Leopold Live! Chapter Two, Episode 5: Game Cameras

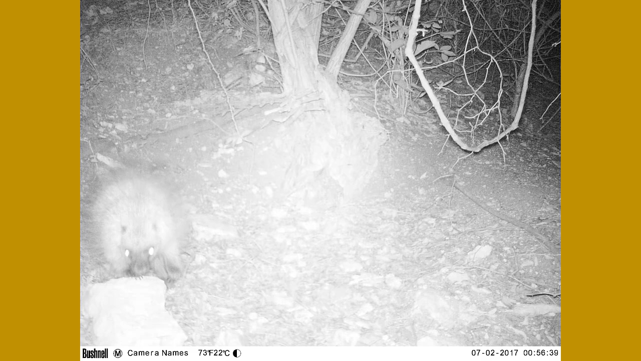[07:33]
lot of wildlife and we also use these in studying alligator lizards because they have infrared when we find an alligator lizard